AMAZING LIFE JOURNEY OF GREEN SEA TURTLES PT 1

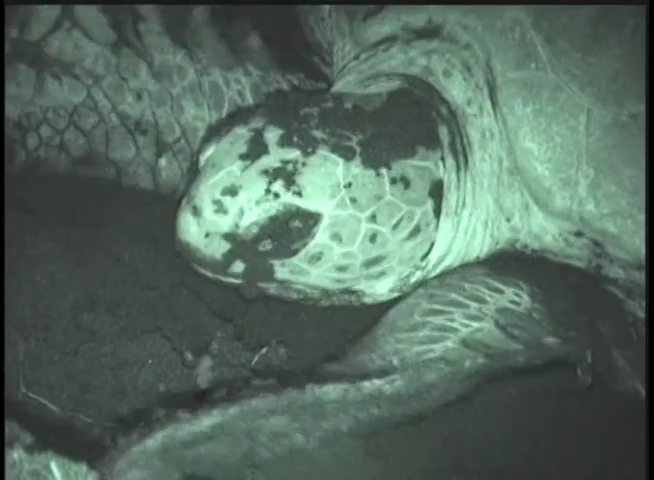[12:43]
Well, this is a fully grown, reproductive green turtle that's
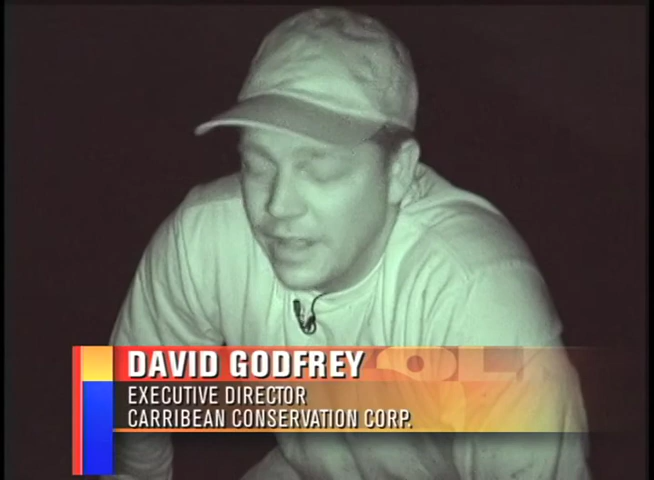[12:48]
here on the beach in Tortuguero, Costa Rica.